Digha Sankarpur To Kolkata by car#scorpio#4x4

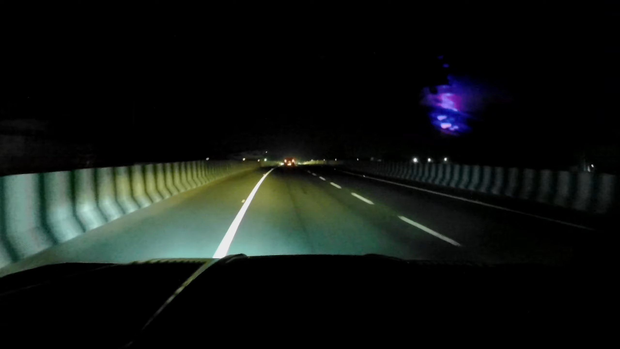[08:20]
এবার নন্দগোপাল থেকে বাঁদিকে হাইরোড। কটা বাজে এখন ঘড়িতে? সাতটা চোদ্দ কিলোমিটার পাঁচশো চব্বিশ।
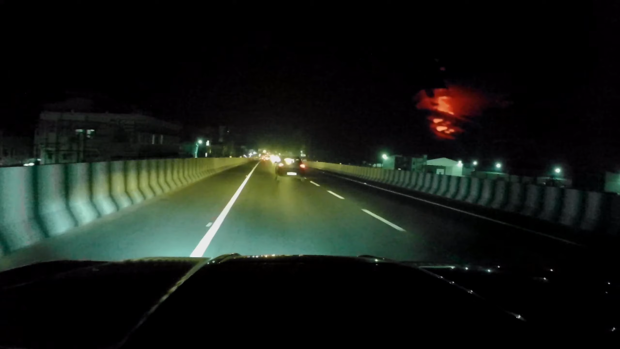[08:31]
স্লো ডাউন, সামনে টোল প্লাজা আছে। এটা কি নন্দকুমার টোল? এটা যখন ওপেনিং হয়নি তখন আমাদের একটা ভিডিও আছে ড্রোনের,
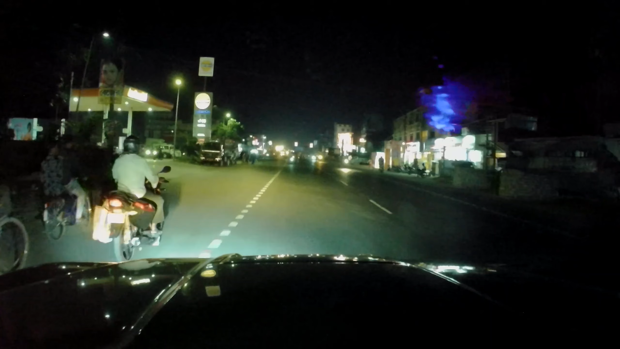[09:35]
পাঁচশো বত্রিশ কিলোমিটার। কটা বাজে ঘড়িতে? সাতটা বিয়াল্লিশ।
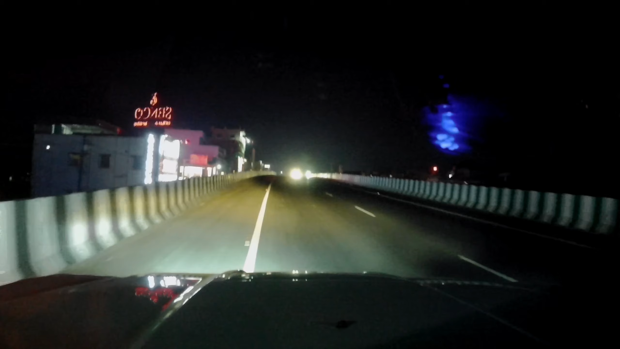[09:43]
আমরা আরেকটা ব্রিজ হাই হিট করলাম, পা ঝিঙ্গেলের শরীরটা মারতাম ম্যাপে, সোনা পেটিয়া।
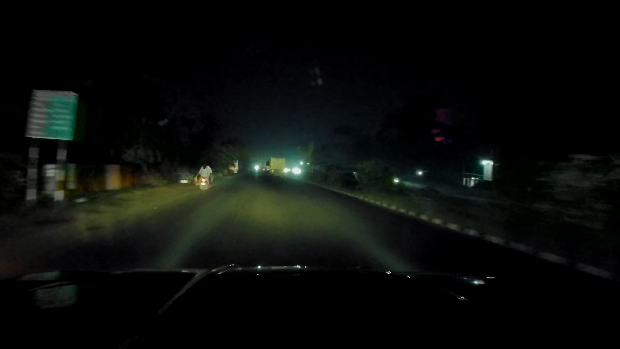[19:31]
আর এখন তো দেখলাম এদের পুরো গেট আপই চেঞ্জ হয়ে গেছে, রাত্রিবেলা হাইওয়ে ধীরে সুস্থে বাবা বজরং বলির নাম নিয়ে বাড়ির দিকে এগোচ্ছে, কোলাঘাট ক্রস করছে 10:17। মানে আম তো আসলাম 615, 10:54,
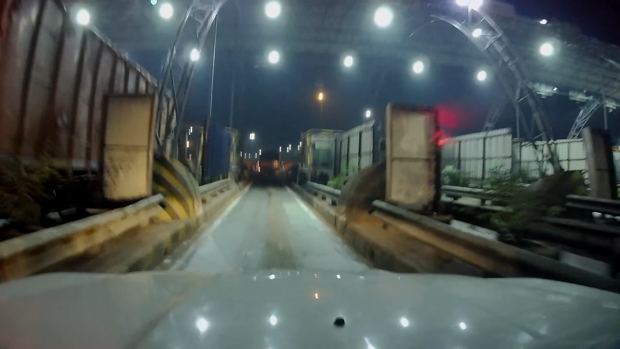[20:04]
এটা ডেবড়া নাকি? ডেবড়া ডেবড়া, এটা ডেবড়া টোল প্লাজা, গুলাগর গুলাগর।